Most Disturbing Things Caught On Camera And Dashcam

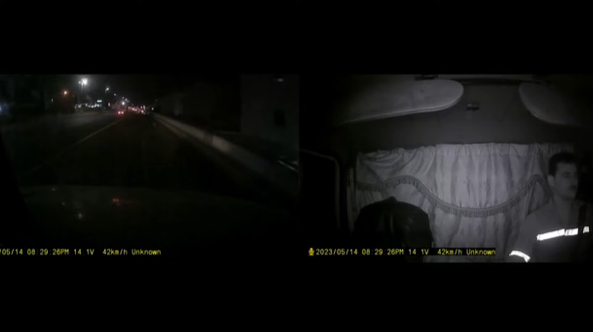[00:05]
The footage was caught by this truck driver doing his job in normal circumstances and getting ready to enter a tunnel, but nothing went as it should go. Right after the turn in the tunnel, the truck driver screams as dozens of cars were parked while he was coming at a good speed, leaving him no time to reverse the situation.